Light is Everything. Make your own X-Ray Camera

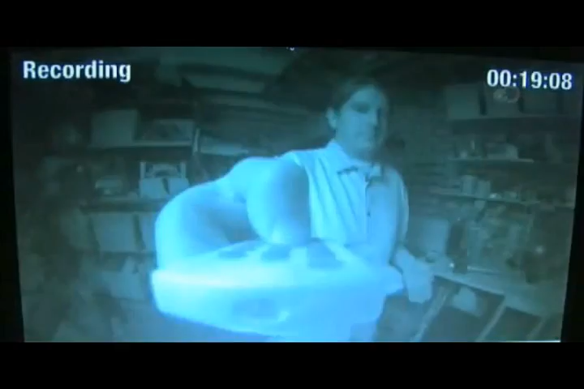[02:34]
First, you need to make your camera sensitive to infrared light by removing the infrared filter.